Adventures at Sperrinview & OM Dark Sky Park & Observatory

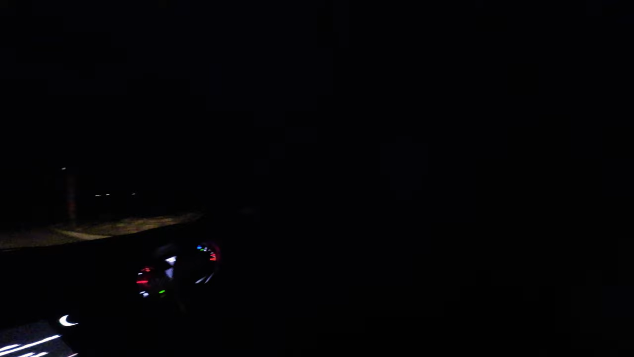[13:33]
Where are we going? I'm hungry. Food! You're going right here. Right. I'm the king navigator. I'm great at left and right. Oh, there is a rabbit in front of our car. Right, go away, you maniac!
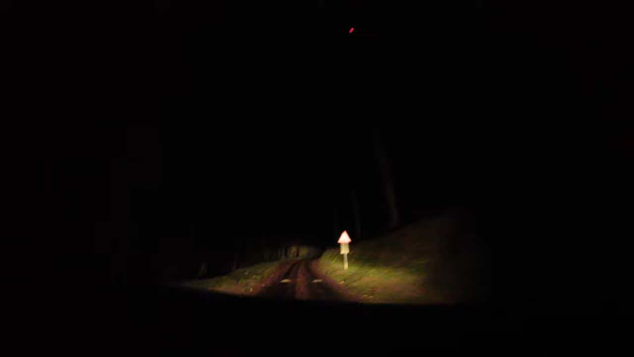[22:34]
It's much darker now. Much darkness. Well, did you enjoy the light show? Yes. My bum was damp. But I didn't wet myself with excitement or anything. It was just that we were sitting on cold stones. Right. Go back and get the fire on.